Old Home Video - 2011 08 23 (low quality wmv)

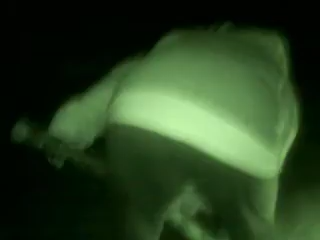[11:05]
Oh, Jesus. A bench right there.
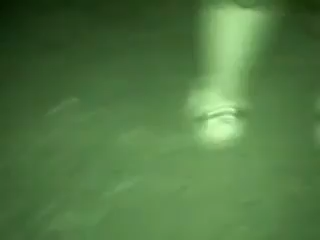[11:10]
Don't you have a flashlight in your hand? Oh, no, that's your camera. But it's, there's a flashlight function.
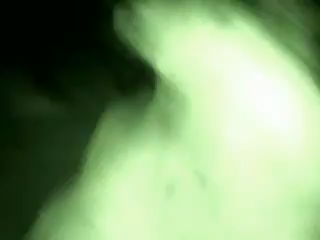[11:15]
Where is that, there it is.
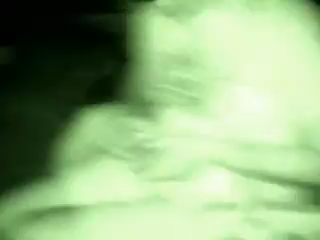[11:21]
Oh, thank you. Yeah. Pretty cool.
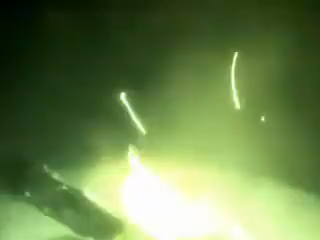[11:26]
He's blowing fire right here. Oh, fire blower. Why is it blowing?